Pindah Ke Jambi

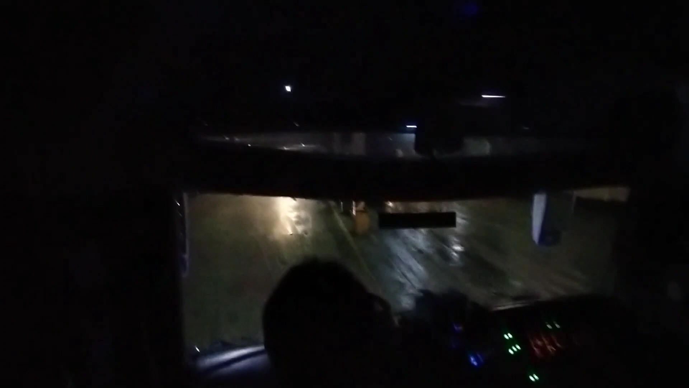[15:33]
Iya, gelap ya. Oke, kita sudah di dalam parkiran kapal.